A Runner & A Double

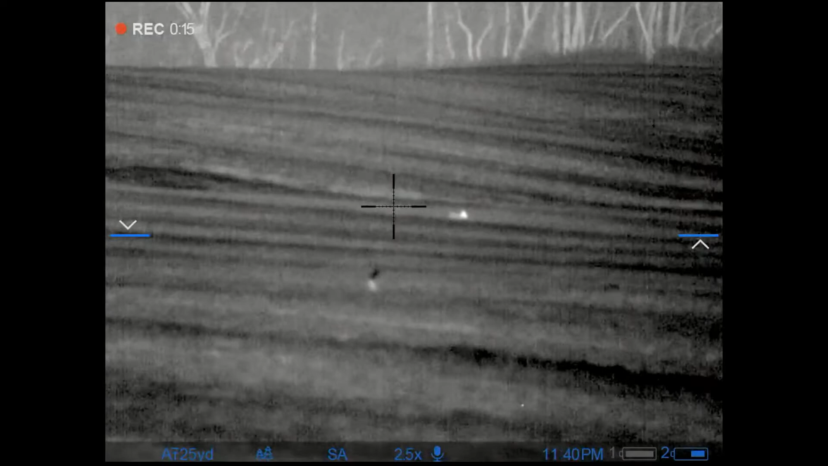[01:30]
This one's still kicking around a little bit, but I don't want to shoot again. I'm going to let him expire. I don't know what happened. I couldn't record it.